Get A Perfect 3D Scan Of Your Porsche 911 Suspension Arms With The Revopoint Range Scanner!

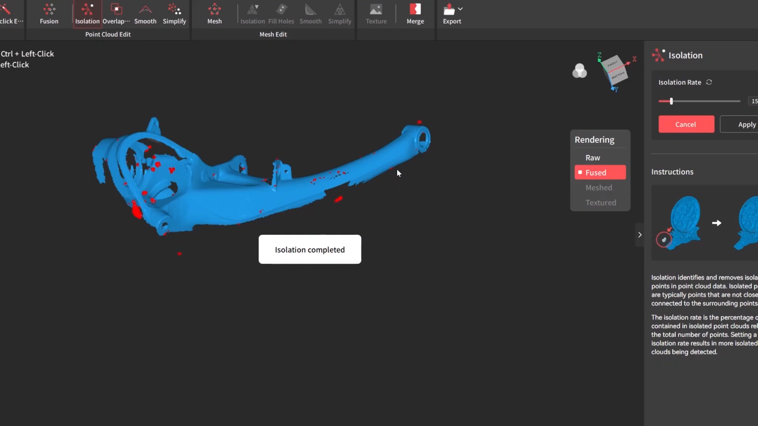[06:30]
Once you get the bulk of it gone, there's an isolation detector that will pick up some of these extremities and just delete them for you.
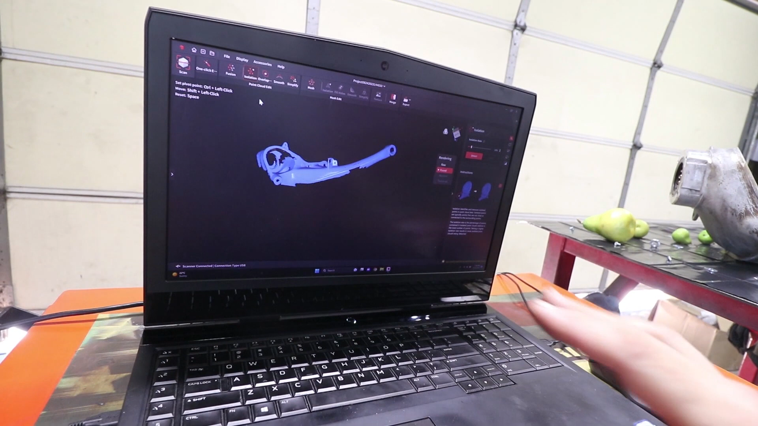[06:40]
So what I have left with now is the first scan. I'm going to flip the part and get some of these areas that are shadowed or they weren't quite scanned. So there's a way to scan it multiple times and then merge them together.
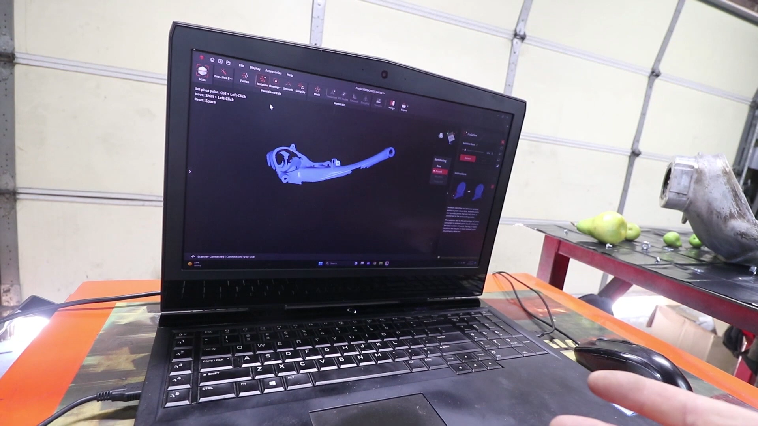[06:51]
There's a merge button up here.
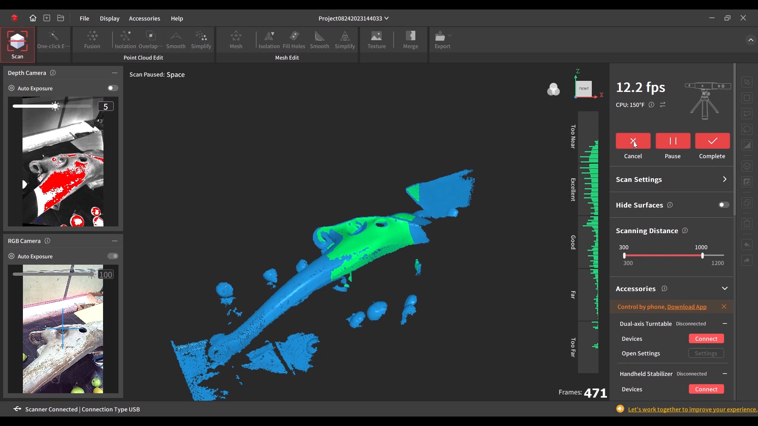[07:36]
Now over here, I got both scans on the screen and I can select merge.
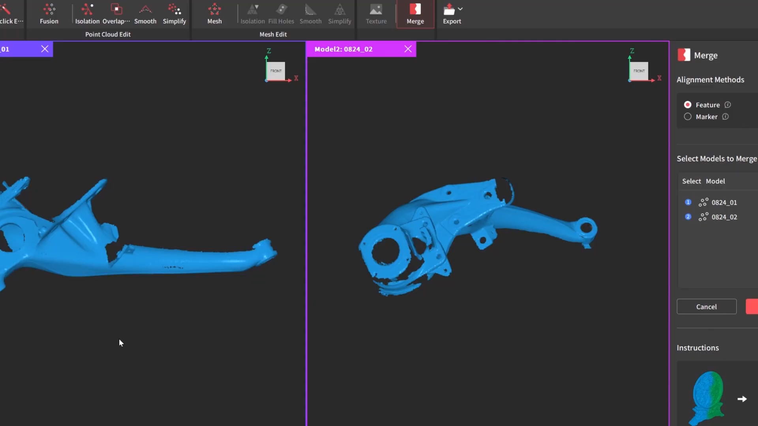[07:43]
And the computer is going to electronically put all these features together. And it just did it.
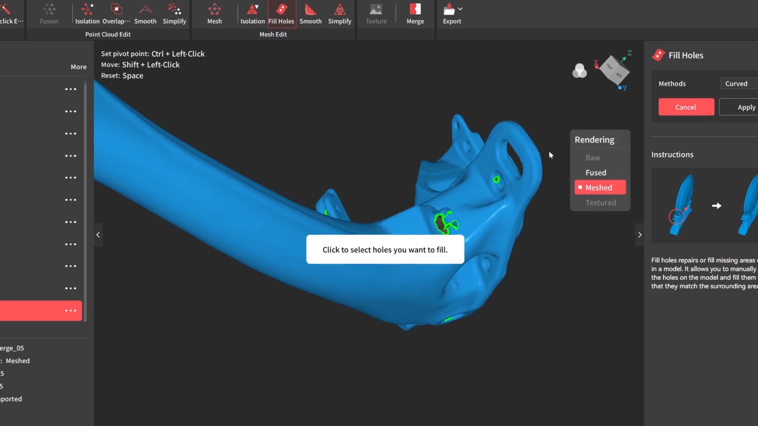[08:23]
And this little piece right here is the boss where the sway bar attaches.
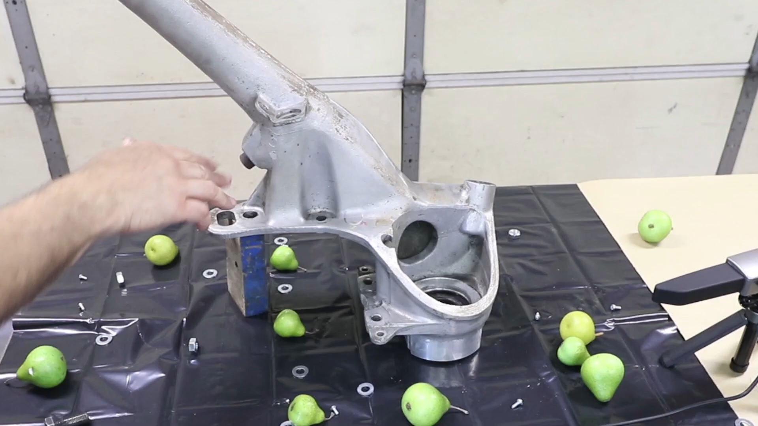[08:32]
And that's an iron piece. It was very black. It just did not scan very well.
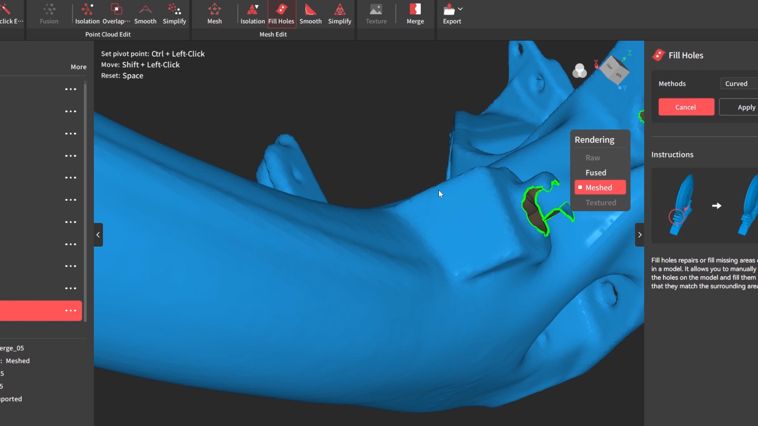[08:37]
I'm going to leave that alone. I'm not going to try to fill that up. But inside here is a little shadowed hole. We can click that, turns red, hit apply,
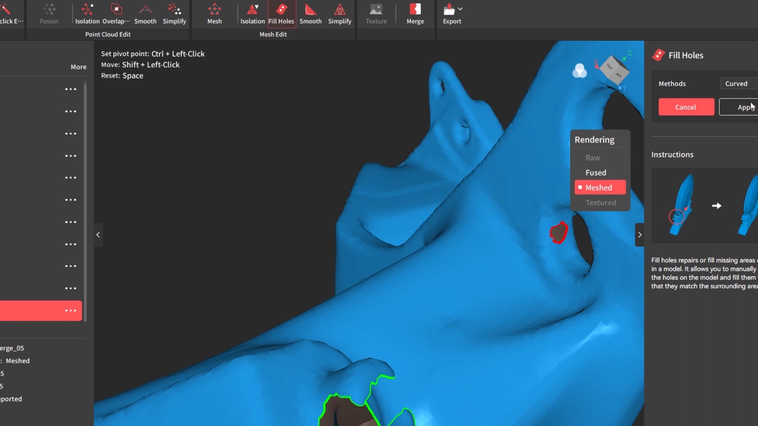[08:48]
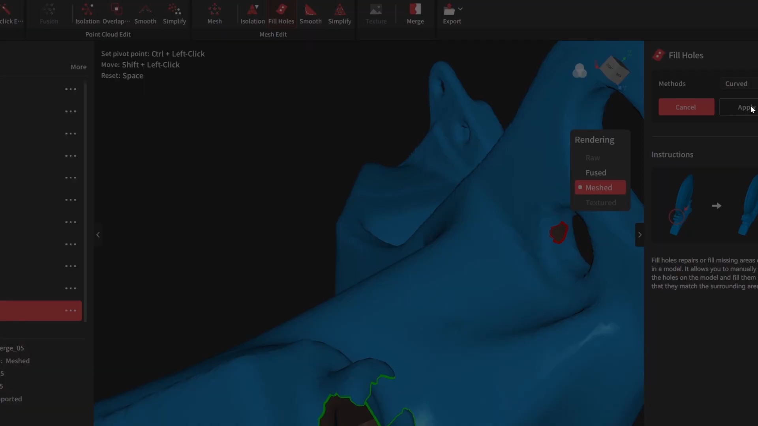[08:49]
and it just fills that surface in with a new surface.
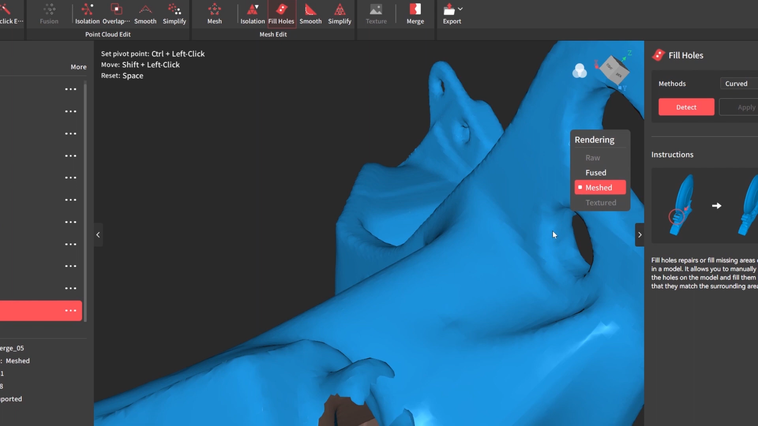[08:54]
It's a curved surface. It just tries to figure out what it should be.
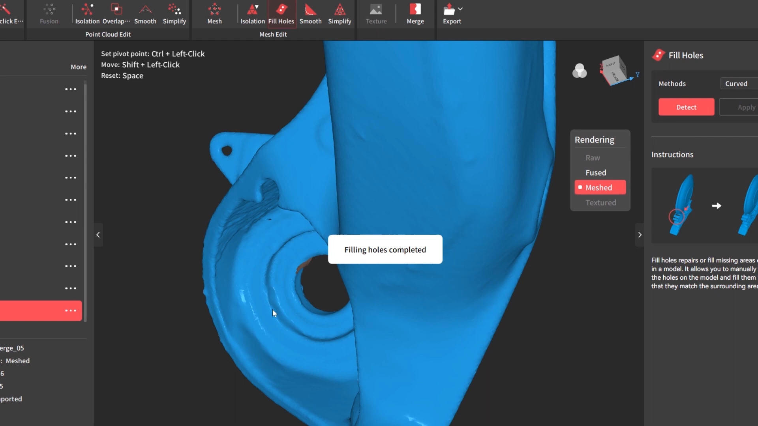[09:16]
And see, it just kind of estimates where that should be. So this is, you know, at this point just splitting hairs.
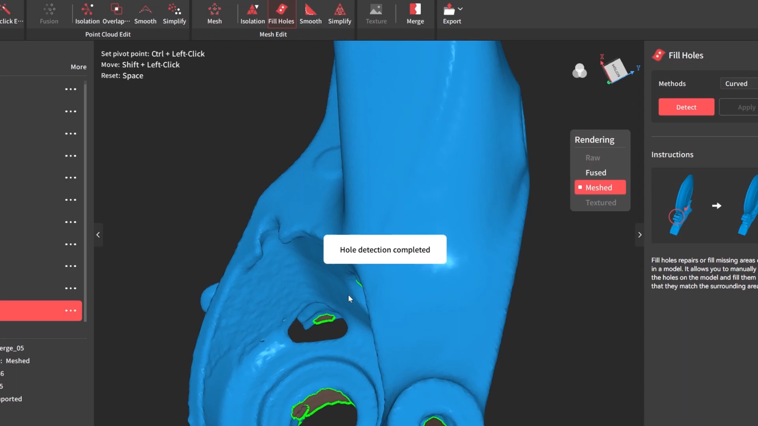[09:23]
We can fill this guy.
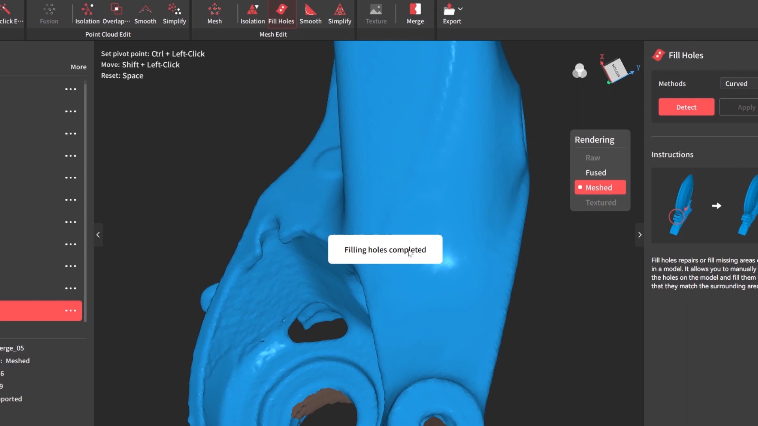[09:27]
Some of this stuff is not important. That bearing won't even stay in there.
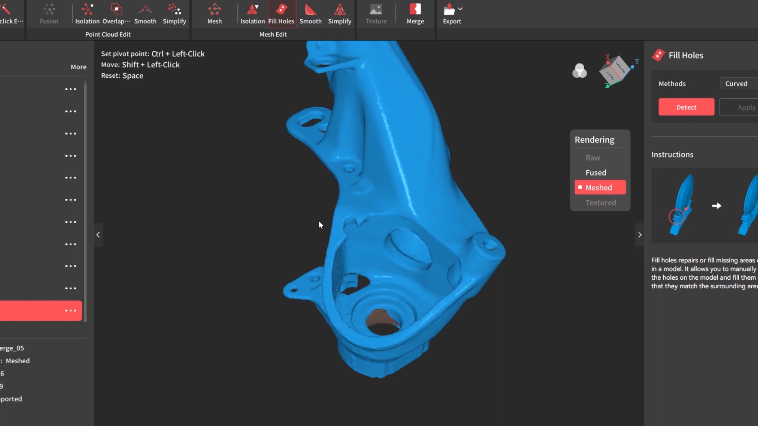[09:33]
So that is the 3D model. Like I said, the worst part is this area right here where it's a steel boss.